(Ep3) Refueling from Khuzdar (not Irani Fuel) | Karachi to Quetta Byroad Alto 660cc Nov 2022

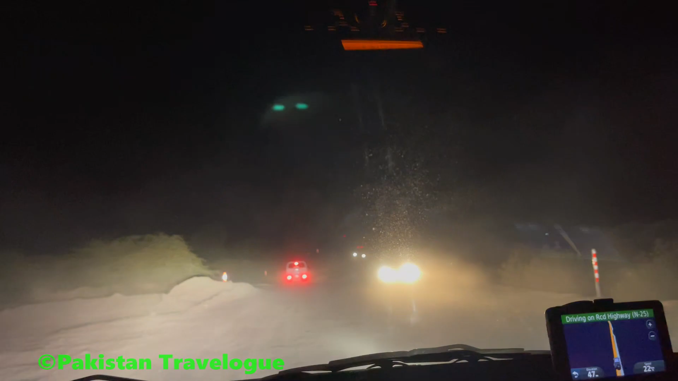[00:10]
तो फिर ये रोड नीचे से जा रही है क्योंकि
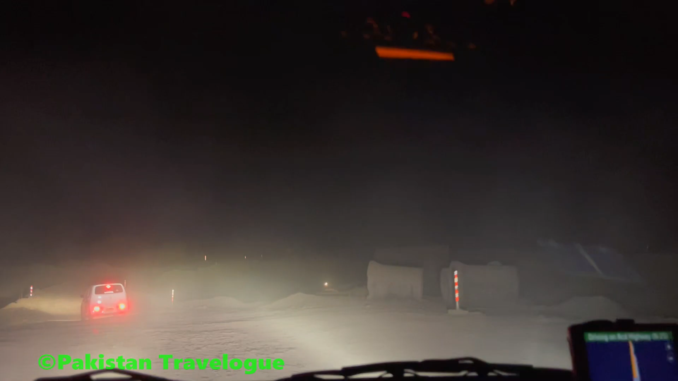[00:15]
उपर से पुल बहगिया है ये जो सहलाब आए थे इसमें ये आप देखो ना अभी पुल देखो पुल
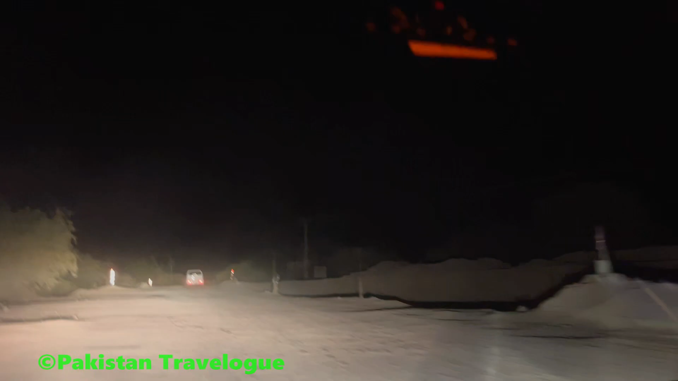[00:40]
फॉस्ट आई जा है नहीं नहीं पहला पुल वो था अवला हाँप चोकी वाला सैकिन्द बड़ा चुए हम तो वाइपास से निकले ना पह यह एक और डाइवर्शन आई है इसरा पूल आ गया है हमारे सामने जी यह भी पानी ने बहाया होगा पुल पानी के इजद में आच वह बड़ी तबाइगा यह तोटा आगे
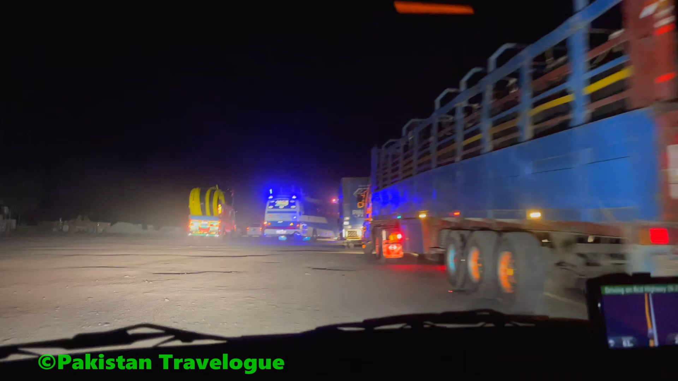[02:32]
पर कोई पांच मापुल जी पांच मापुल है यह वो अल्टो लोकल वाली जो है
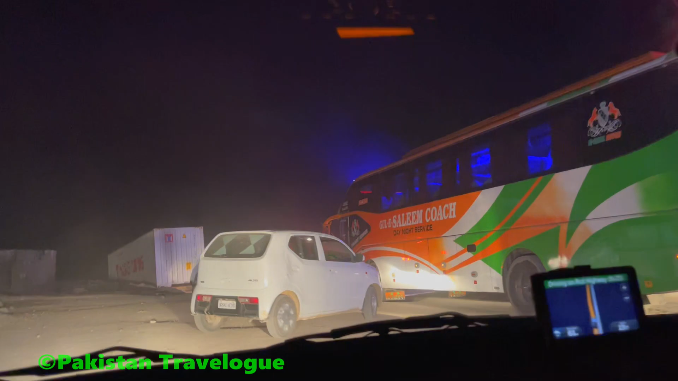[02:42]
अगी एक्सेल यह लोकल वाली अल्टो
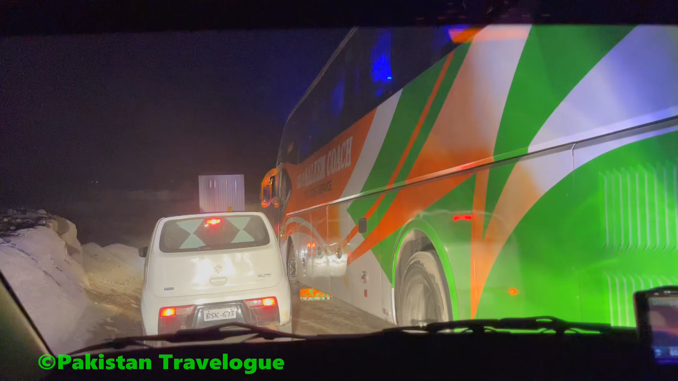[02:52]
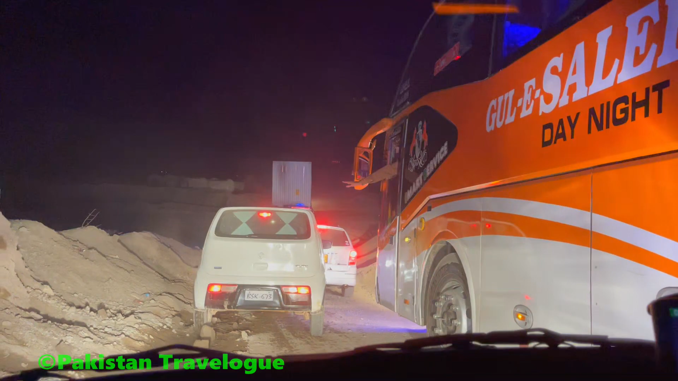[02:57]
यह पत्थर है उसमें तो इसा गुजारी
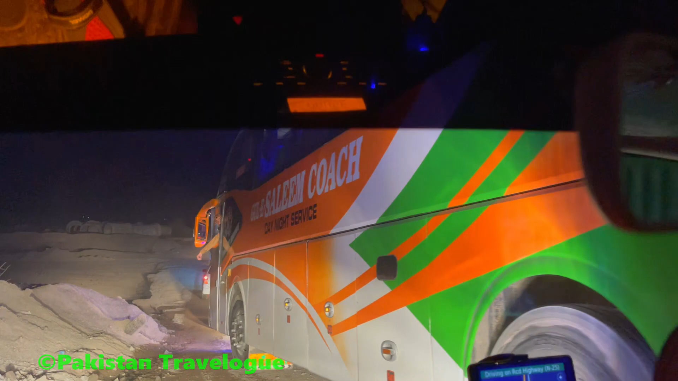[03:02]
है यह यह भी पुल यहां पर टूटा है
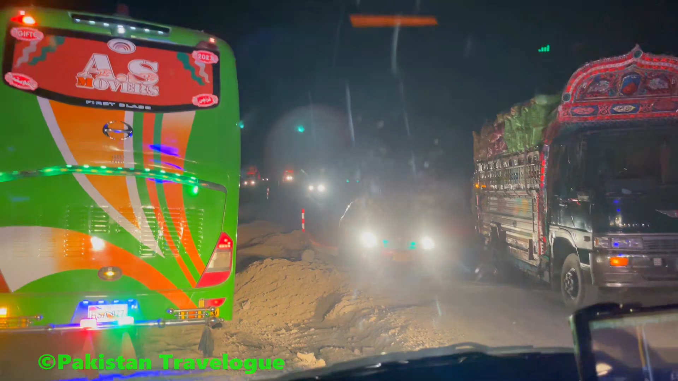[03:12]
जी यह भी डाइवर्जन है यह यह देखें आप अला थी पत्थर यह देखें आप
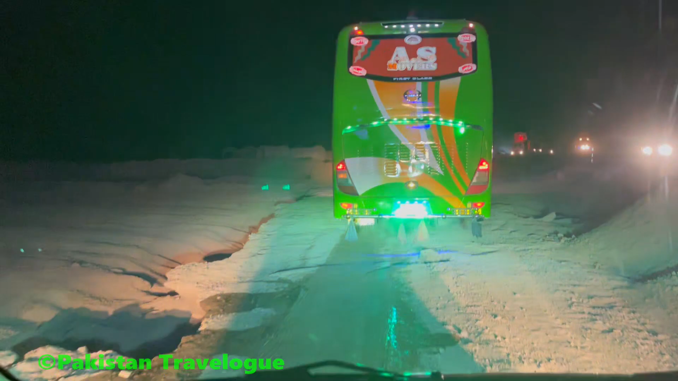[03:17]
अला थे यह देखें पुच में अबसे हैं उसमें
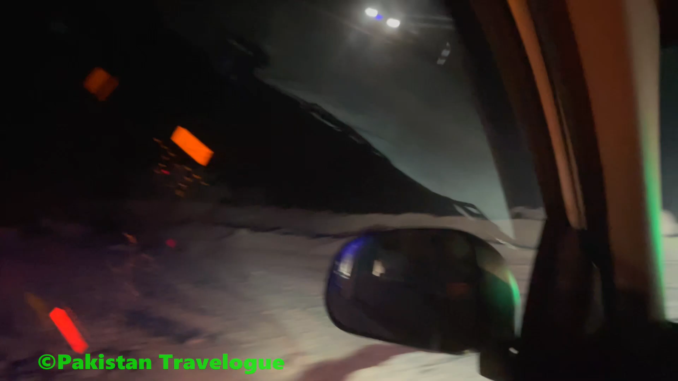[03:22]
बड़े बथर थे इव उसने हासे गफार यह भी पुल बैग यह है कौनसा पांच माँ पांच माँ पांच पुल होगा है भाई
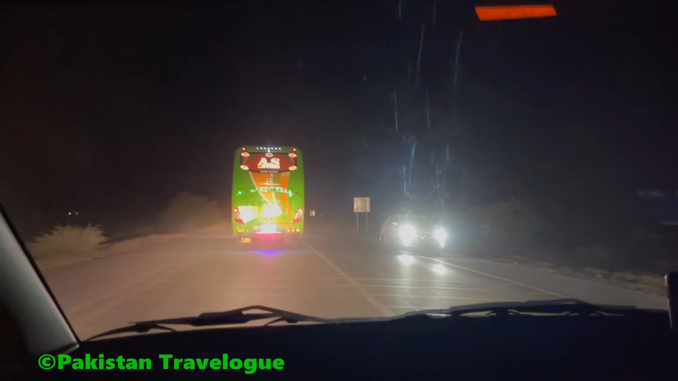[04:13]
आगे चलते हैं यह आगे यह जी सिक्स्त हाँ सिक्स्त डाइवर्जिन यह आगई है च्छटा है यह पादी शारी डाला है लोने
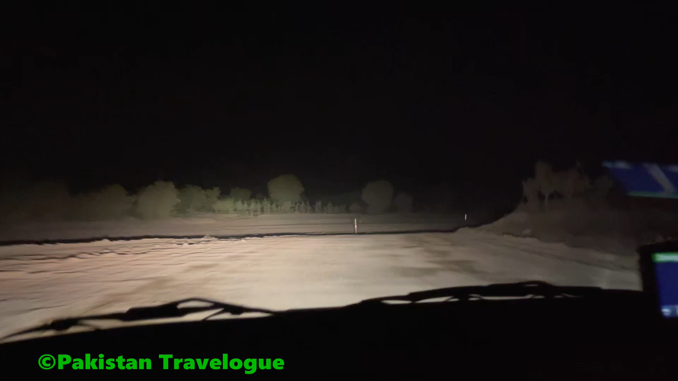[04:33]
यह अधर से जहाँ पी च्छटा है शार्ट है यह बहुत फोगी है वो खराब रहें यह सही है